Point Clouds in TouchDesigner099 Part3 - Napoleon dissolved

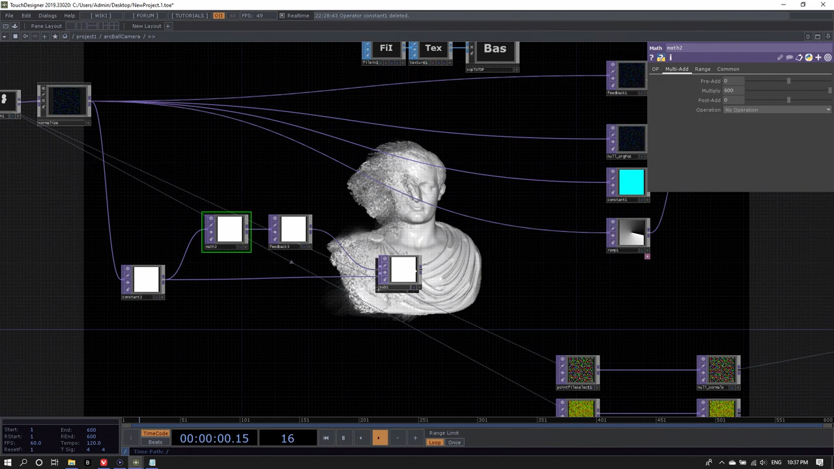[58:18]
These here have a value of 600. And now let's take the subtract and use it as the target top to the feedback.
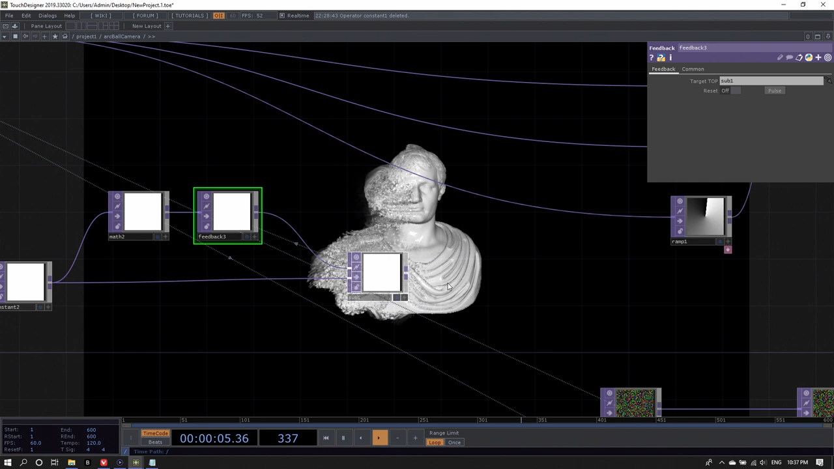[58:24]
And just to check what's happening here... Actually, we can use our normalized split. Now see, it's counting down and it keeps counting down.
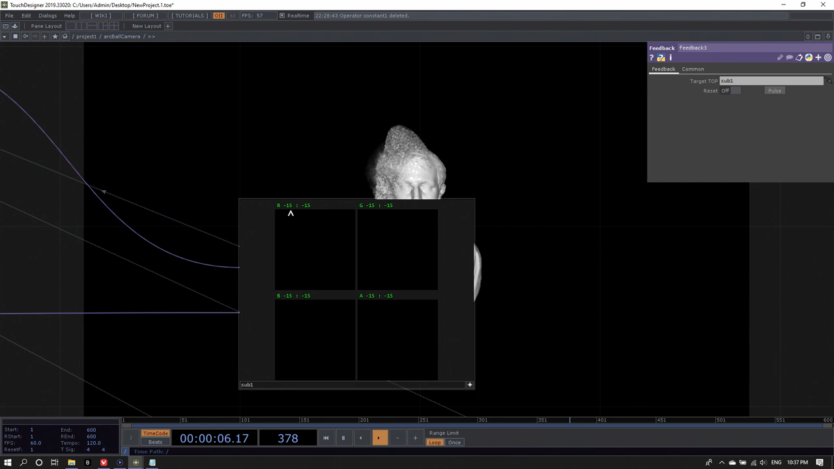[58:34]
Okay, so this is good. We basically now have a feedback loop that counts from 600 down to eternity.
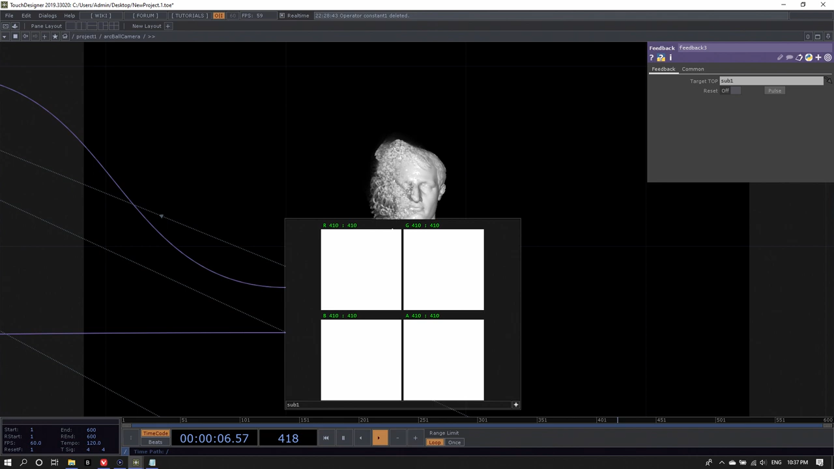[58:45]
Okay, so here we go again.
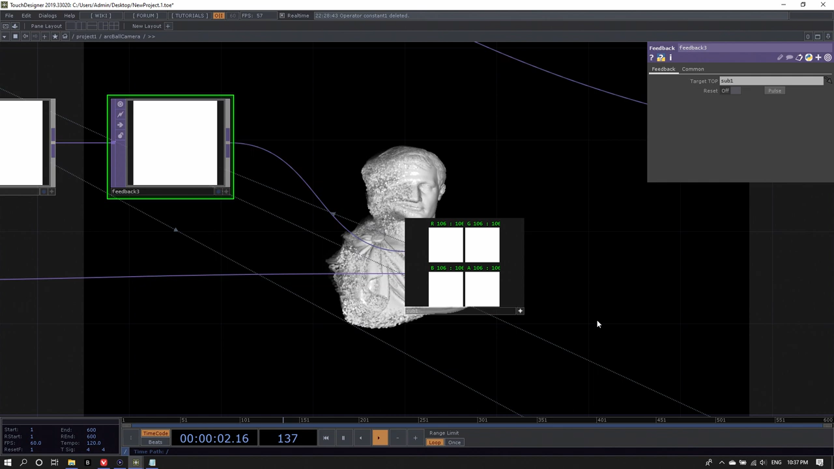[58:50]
How can I restart the whole thing? How can I either count down from 600 or take the original 600?
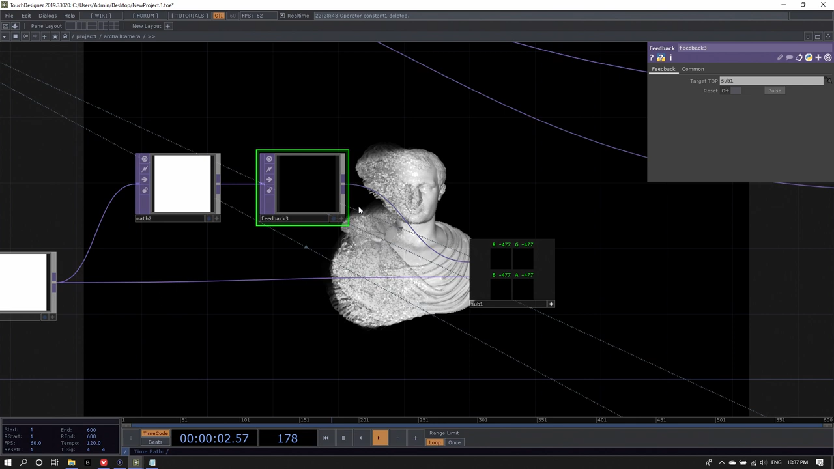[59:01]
Well, we again have the mat top. So let's add a mat after the feedback.
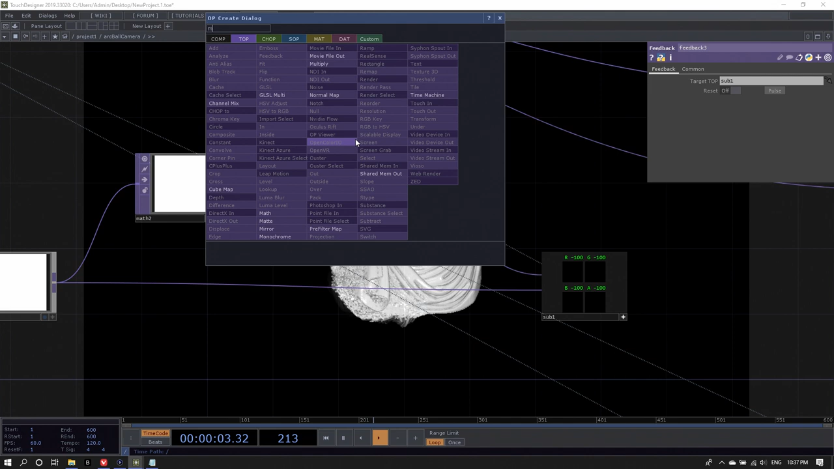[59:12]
The first input will be our countdown. The second input will be our original lifetime.
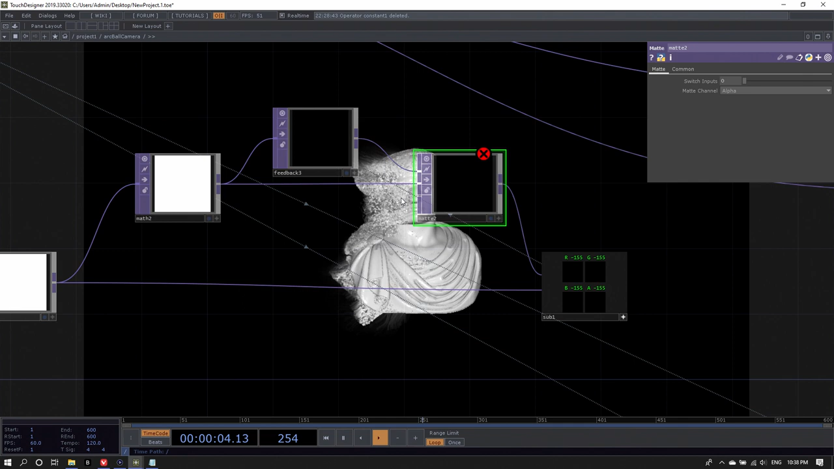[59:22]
And the third input should be the feedback because the benefit is that the feedback goes from some positive value to zero.
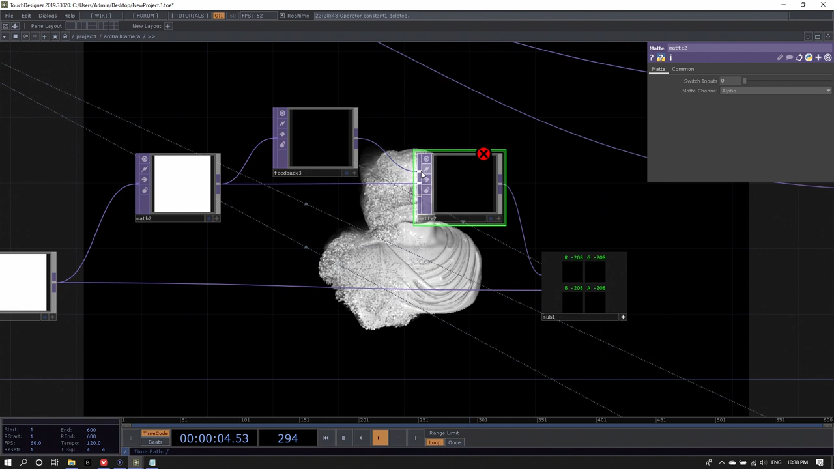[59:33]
And when it goes from this positive value to zero, it's going to switch the input automatically. So this is going to create a loop that goes between 600 and zero continuously.
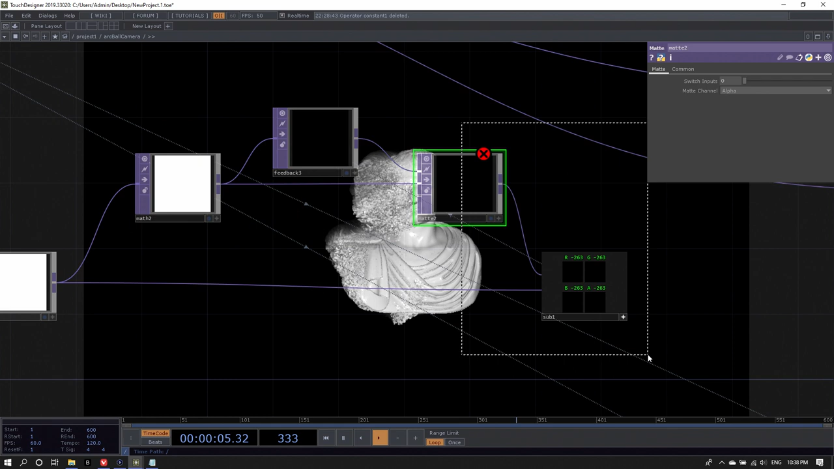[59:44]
Now, unfortunately, there is a slight bug in here with the mat top currently. And the bug is that this input doesn't really like those values that are coming from the feedback top.
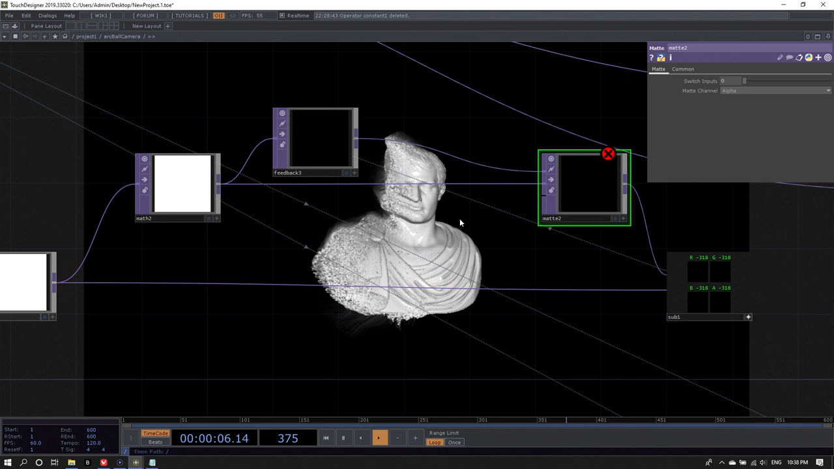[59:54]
What I found is that if I convert the feedback top via a transform top, which doesn't do much, to an 8-bit texture and connect that to the third input, then this whole system works just fine. So let's do this. Our middle mouse click onto the output of the feedback and add a transform top.
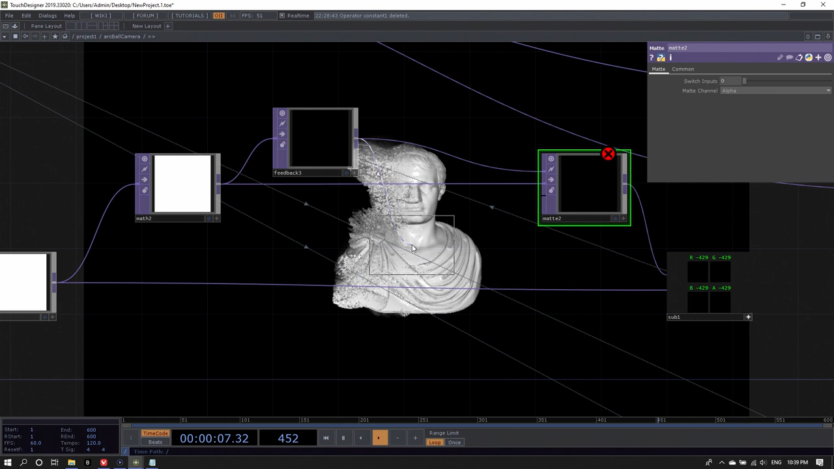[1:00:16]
And now set the pixel format and the comment page
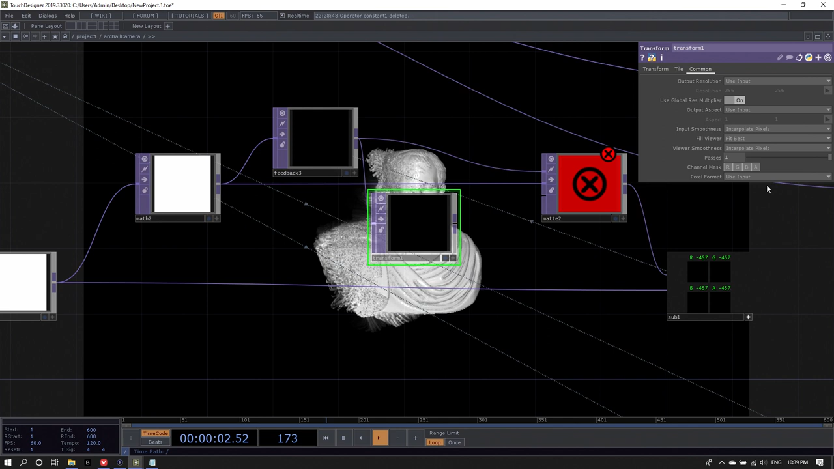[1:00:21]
of the transform top from use input to 8-bit fixed.
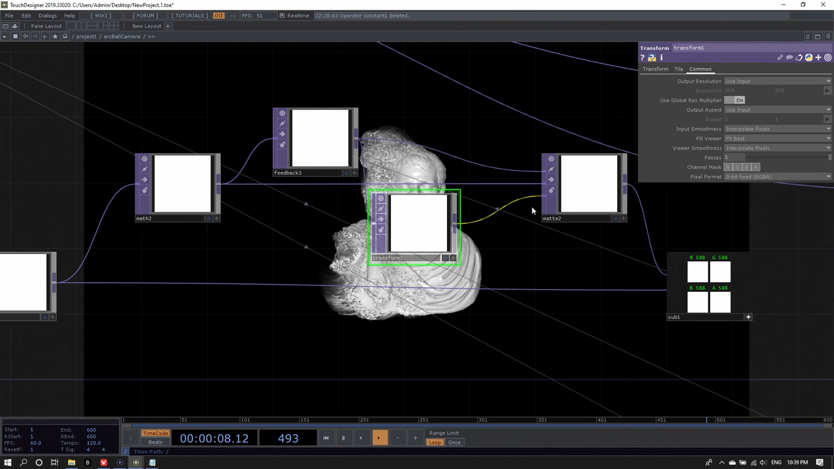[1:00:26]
Connect this to the third input of the mat. And let's just watch this. Okay, it's going down, it's going down, it's going down. Fingers crossed that this actually works. And it repeats. This thing actually loops.
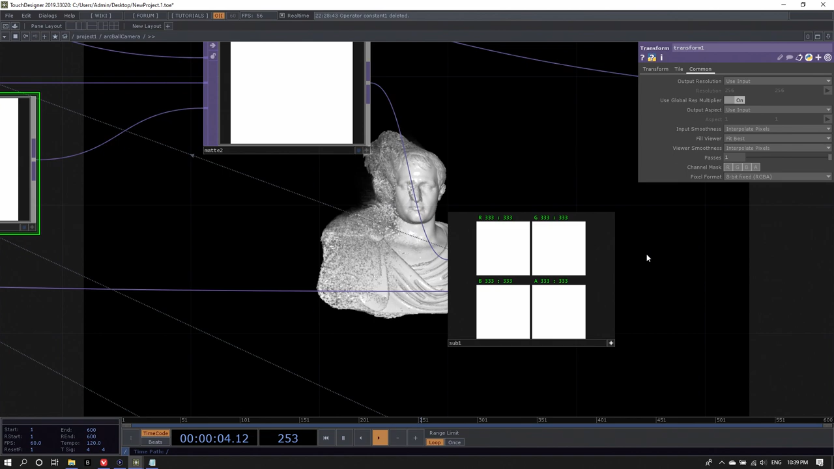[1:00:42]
So if we now take this and plug it into the third input of our particle system of the mat here, then those particles will reset after 600 frames. Again, I have to watch out here. The mat has a slight bug in it.
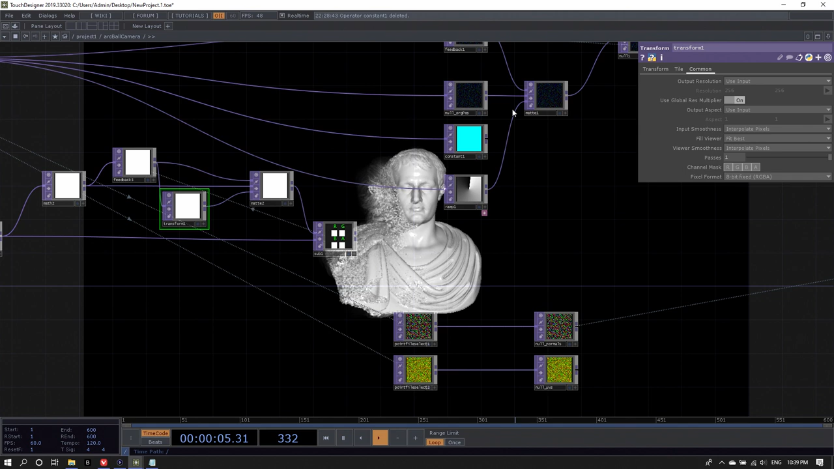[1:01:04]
So let's middle mouse click, convert this into an 8-bit via the transform top. Transform top go into the comment page of its parameters and change pixel format from use input to 8-bit.
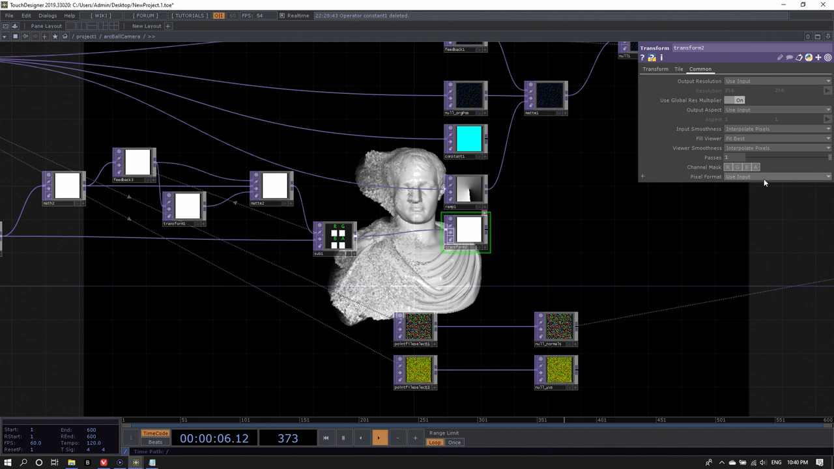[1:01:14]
And hook that into the mat.
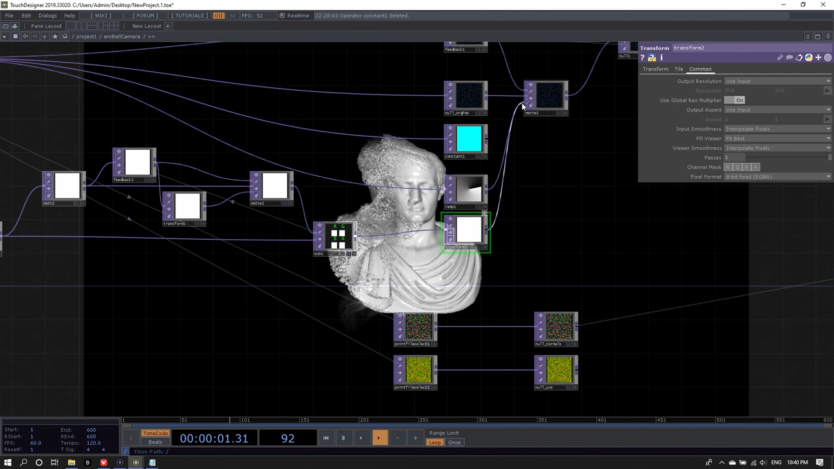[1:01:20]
And after 600 frames, the whole thing should start again. Perfect. We have a looping particle system here. Now it's a little bit boring that the whole thing resets.